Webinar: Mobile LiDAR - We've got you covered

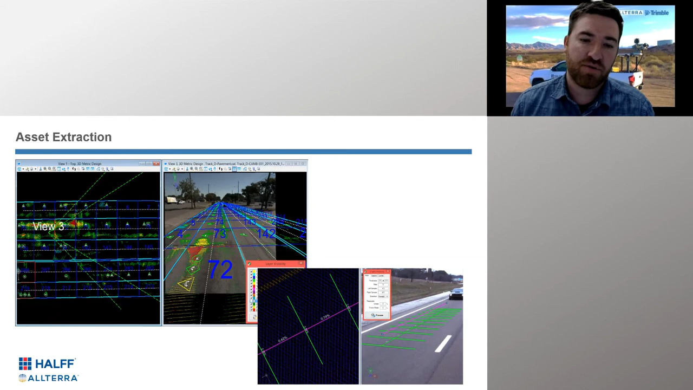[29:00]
GIS attribute tables that we have fed into GIS, um, web maps. And, uh, you know, you can hand over a municipality, all of their roads, um, and it, so that it can analyze it and understand the quality of their roads. And if they want to drill into a specific area for, uh, for analysis,
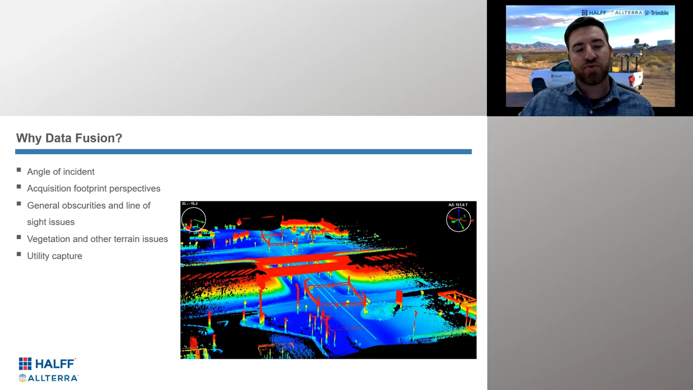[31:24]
Uh, vegetation can, could be an issue. Um, safety for utility capture. I showed some of our utility extraction tools. Obviously, um, if we can keep people out of the road to do utility extraction, we want to do that. Um, so as far as angle of incident goes, we're always thinking about the terrain.
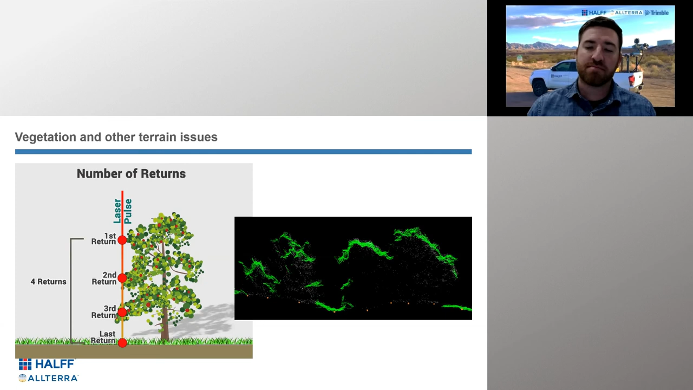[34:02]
And so this is an example of why we, uh, use LIDAR and not photogram, photogrammetry, um, all the time. And the green, those orange dots you're seeing there is our DTM grid and how we were able to use the LIDAR to, uh, derive that.